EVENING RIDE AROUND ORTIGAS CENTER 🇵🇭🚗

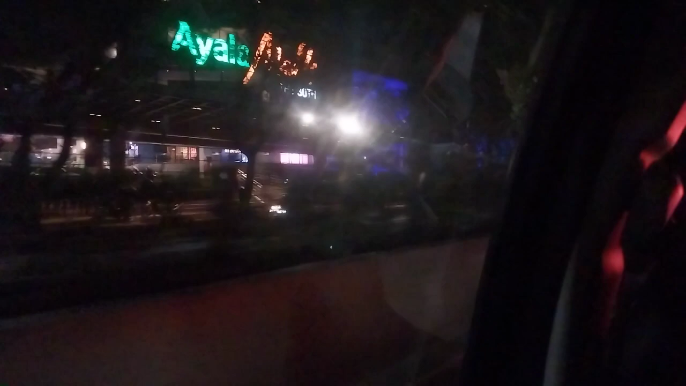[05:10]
Ito yung sasabi niya, Ayala Malls.
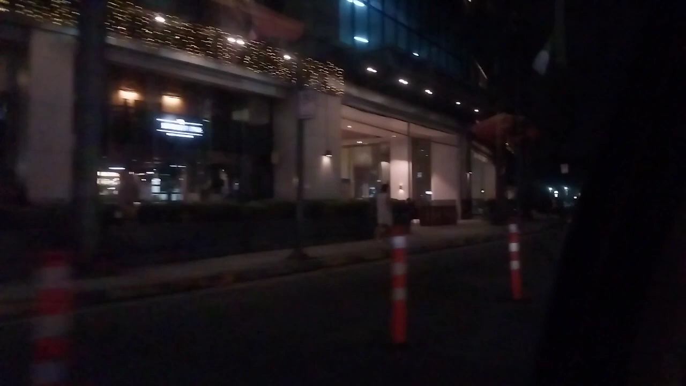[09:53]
Diretso na ito sa may galeria.